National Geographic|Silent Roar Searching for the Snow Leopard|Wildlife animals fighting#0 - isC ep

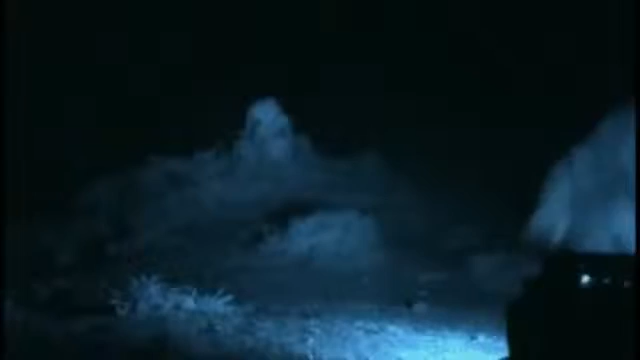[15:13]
Now, what else have we got? Oh, a cat by the rock.